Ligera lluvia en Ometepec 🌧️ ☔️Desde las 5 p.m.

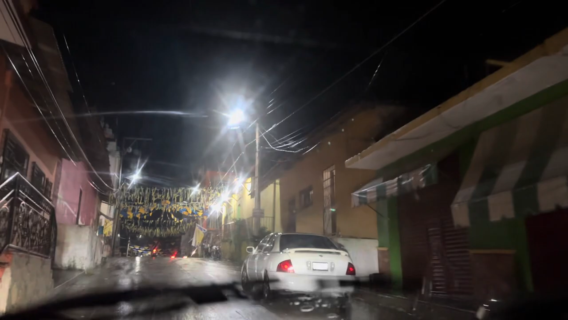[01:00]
aquí en ometepec desde las cinco de la tarde estado lloviendo los saludamos